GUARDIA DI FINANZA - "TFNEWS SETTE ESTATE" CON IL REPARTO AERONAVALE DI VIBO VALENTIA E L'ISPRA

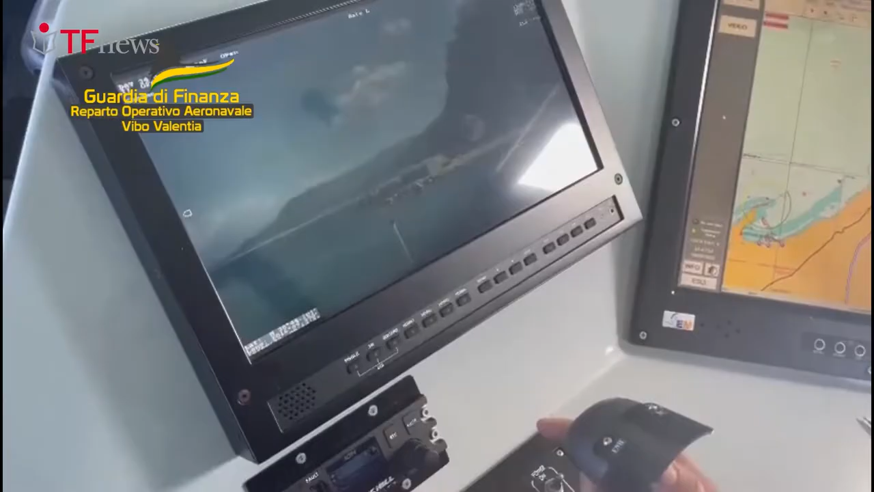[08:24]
molto performanti che ci permettono di vedere
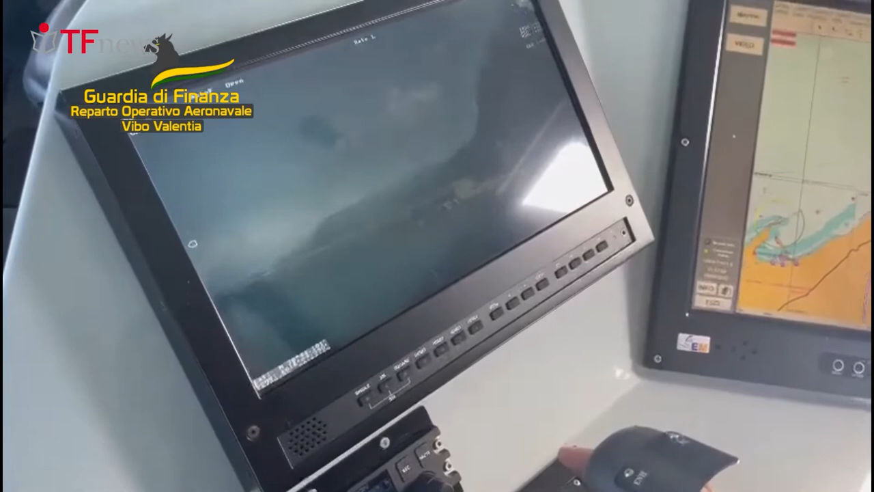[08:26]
in maniera passiva a grande distanza anche di notte in quanto ad infrarossi e ciò sono determinanti nelle attività di polizia che espletiamo in mare.
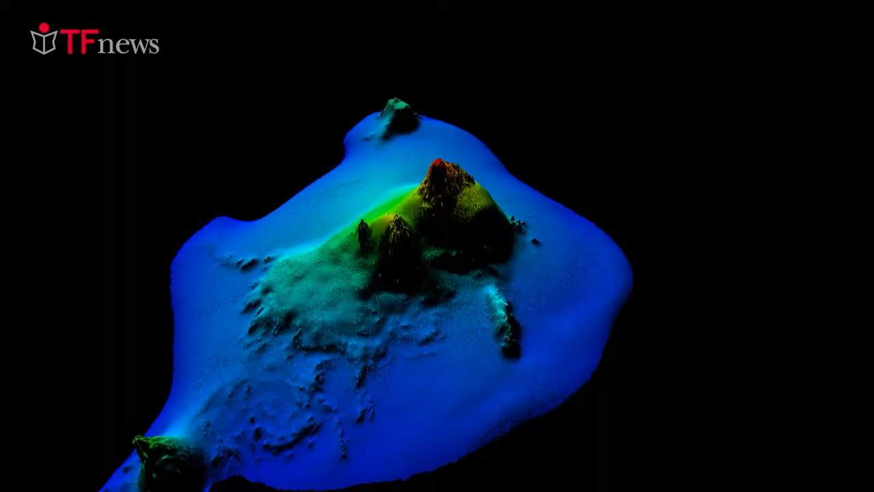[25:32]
la sezione Tecnologie per lo studio e il monitoraggio da remoto degli ambienti marini profondi, dotata di un laboratorio per la messa a punto di nuova strumentazione e di attrezzature per lo studio di questi ambienti remoti e ancora poco conosciuti, soprattutto in Mediterraneo.